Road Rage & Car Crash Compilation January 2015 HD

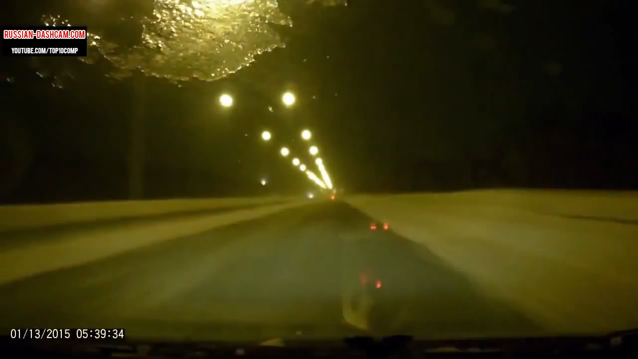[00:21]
Чего я ничего не вон вижу, блядь? Дальше летит еще. Боже. Господи, спаси и сохрани. Бля. Сзади хоть ничего нету на нас? Не знаю. Становись. Нет, нет, нет.